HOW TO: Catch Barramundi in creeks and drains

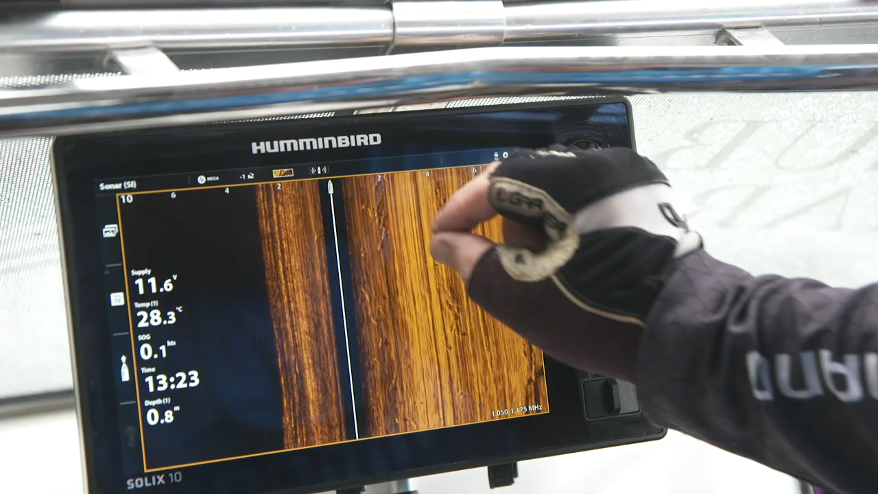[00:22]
We've come in with the side imaging, checked it out,
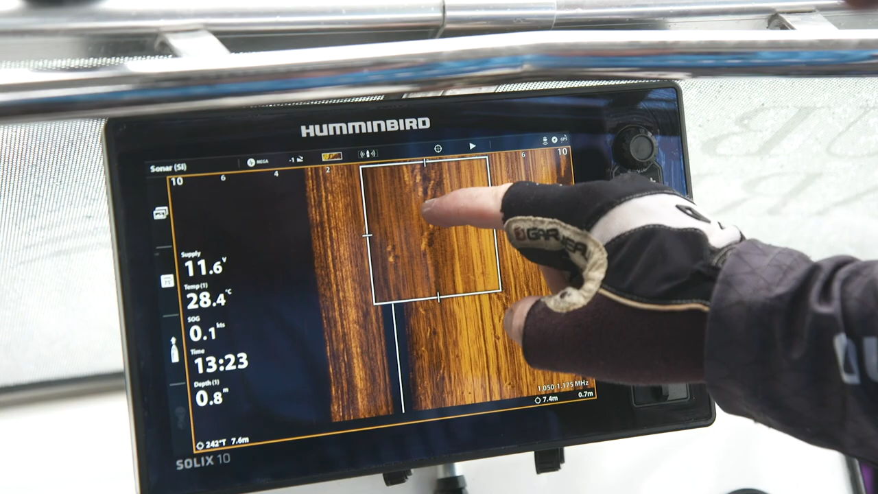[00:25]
On screen: speed 0.1 kn
looks like there's some fish in there and now we're going to get underway with a process to sort of go through and try to catch a couple of these fish.